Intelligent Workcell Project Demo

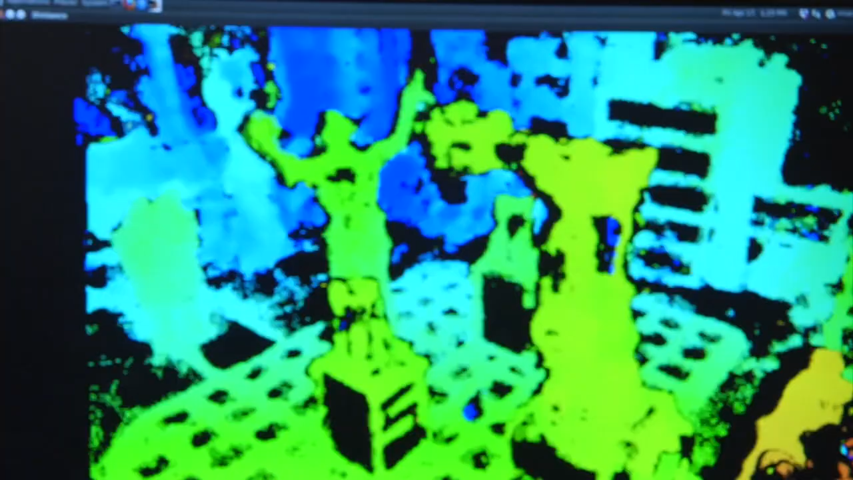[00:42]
We have 3D sensors mounted around the top corners of the room, there's four of them, and they're looking down at the scene.